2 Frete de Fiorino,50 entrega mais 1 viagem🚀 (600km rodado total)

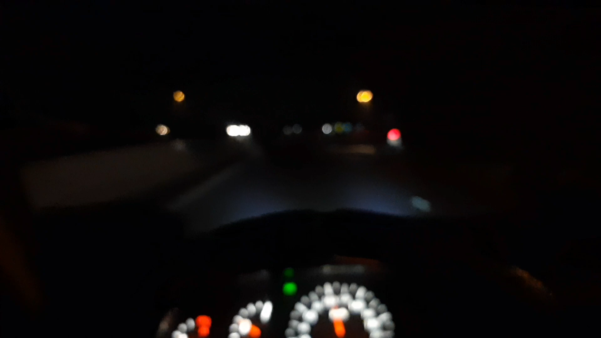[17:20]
Pegar a sua rodovia. É gostoso. Sai um pouco da rotina. É cansativo? É cansativo, você entendeu? Já rodei bastante hoje. Mas... top, não tem de reclamar não, só agradecer. Você tá doido. É isso aí, ó, passando o Jaguariona aqui de novo, ó a Sky aqui, ó. As antenona, botando 100, 110.